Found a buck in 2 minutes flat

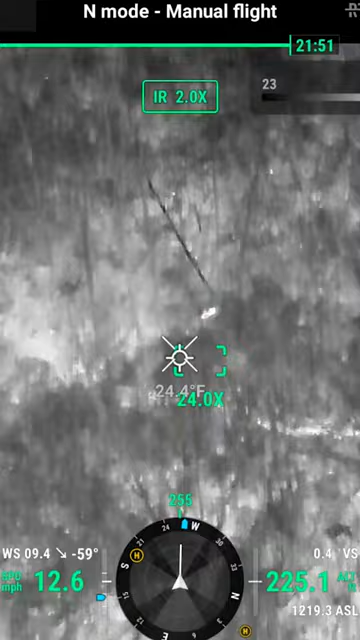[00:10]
Found him Hey, there he is We just located his buck here It took 2 minutes and 30 seconds You see it in the red there